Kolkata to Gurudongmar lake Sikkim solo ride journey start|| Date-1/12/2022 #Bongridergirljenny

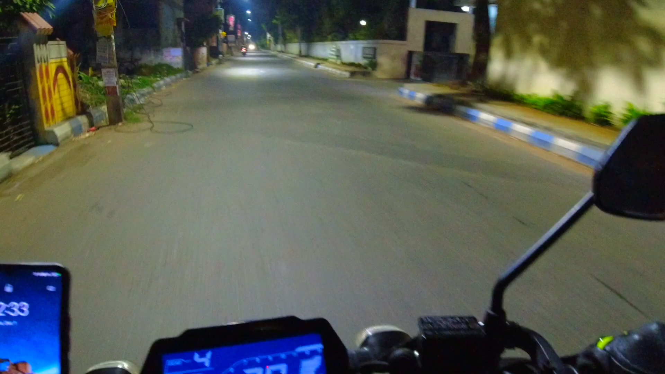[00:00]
हेलो एवरीवन, वेलकम बैक टू माय चैनल। दिस इज स्ट्रॉन्ग राइडर गर्ल जेनी। আর আমি কলকাতা থেকে আমার গুরুদংমারের জার্নি আমি শুরু করে ফেলেছি।
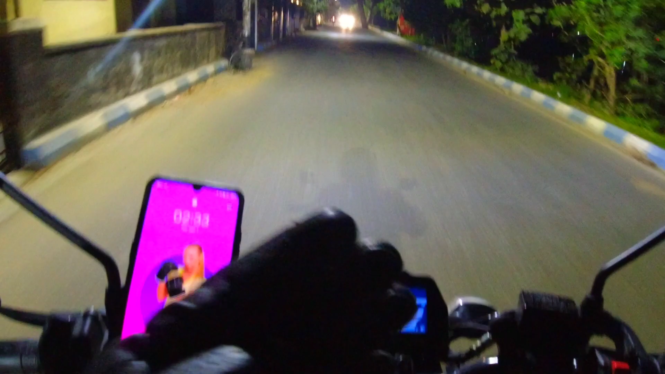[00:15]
এখন আমি যাচ্ছি, সোলো রাইড করছি, আমার বাড়ির রাস্তা দিয়ে যাচ্ছি আমি।
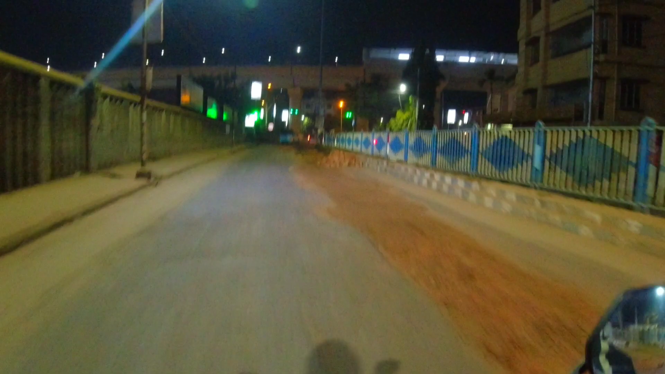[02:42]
সো আমি খুব এক্সাইটেড, এবার আমি মেন রোডে উঠছি এখন।